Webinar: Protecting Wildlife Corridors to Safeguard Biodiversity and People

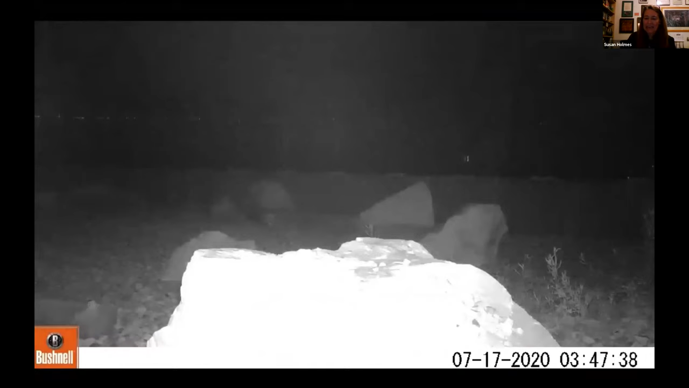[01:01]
You may have seen this video of a wildlife crossing from Interstate 80 in Utah just up the street from our headquarters in Salt Lake City. This is an exciting example of the enormous potential of wildlife corridors and crossings and how these efforts to mitigate wildlife vehicle collisions have emerged as one of the strongest,